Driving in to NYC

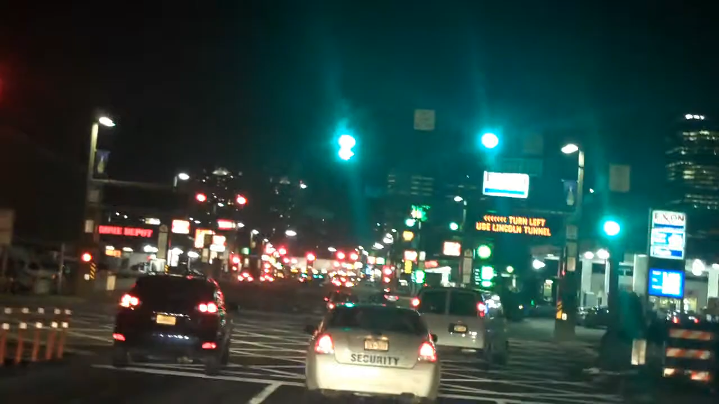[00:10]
And if you've never driven into New York, this is kind of what it looks like at 9.37 on a Friday night. So it says easy pass only.
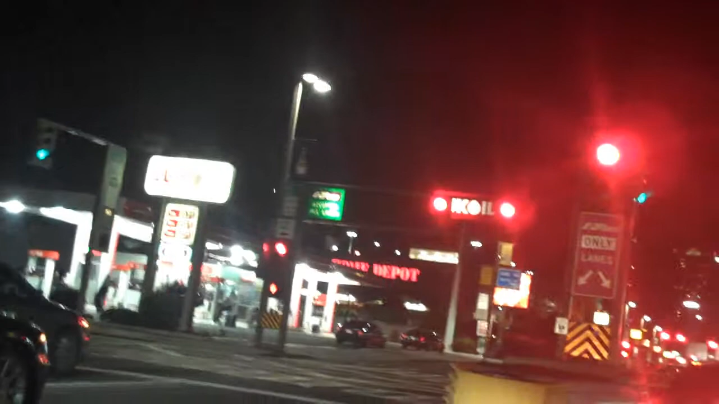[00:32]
The Home Depot over there to the left, which is kind of unusual, but we're still on the Jersey side right now. But up there is the Holland Tunnel, and since we get into that, we'll go under the Hudson River, which has been famous lately because of the U.S. Air Landing there. So here we come into the Holland Tunnel.
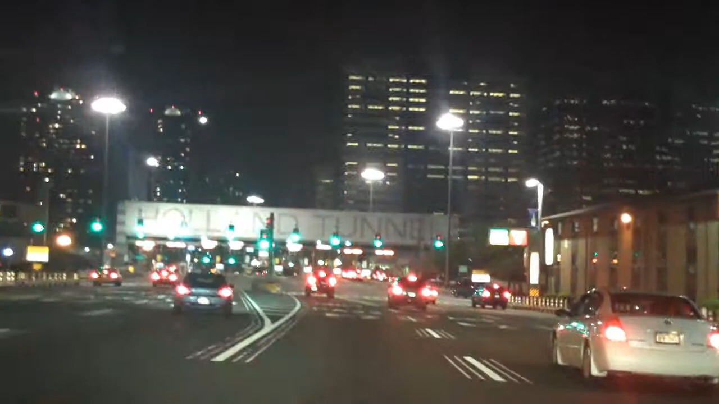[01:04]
See, we've just got a green, so we're going to go up here into one of these easy pass only lanes.
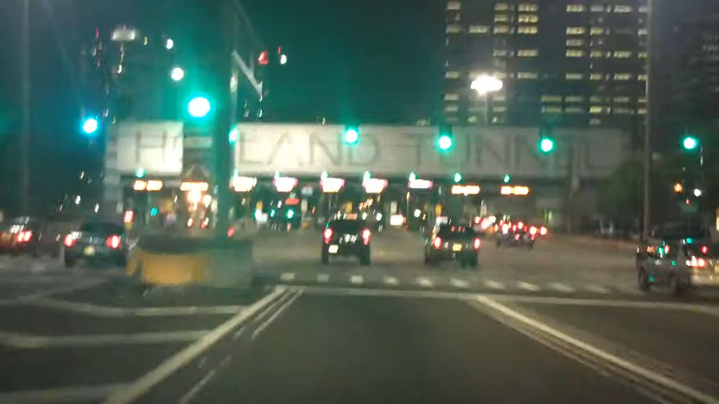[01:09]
Thank goodness we're rent car from Budget has easy pass.
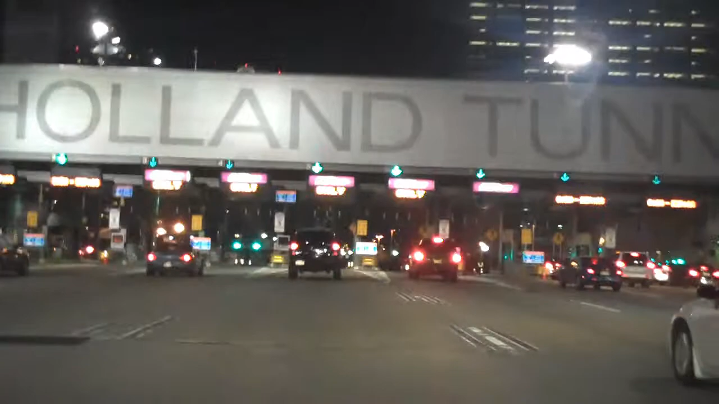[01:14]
Now we're going to go down into the tunnel. It is unlawful to change lanes in the tunnel. So I won't be changing lanes.
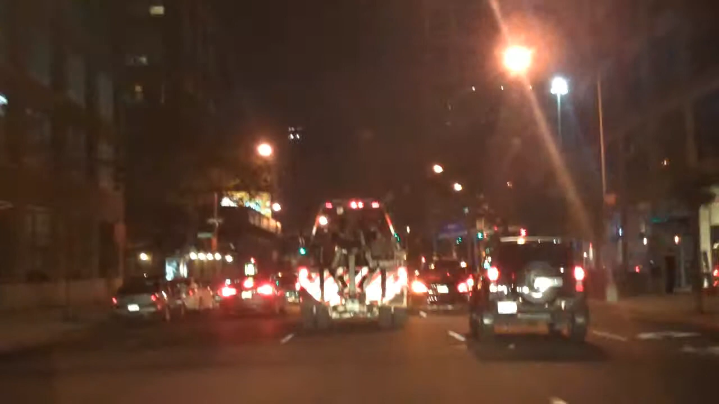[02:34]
There's a wrecker ahead of me. This is Bleeker. Most people have heard of Bleeker. And I believe we're turning onto 8th Avenue. This driving here is not really for the timid if bumping into other cars and honking or whatever causes you problems. So, you wouldn't like it here.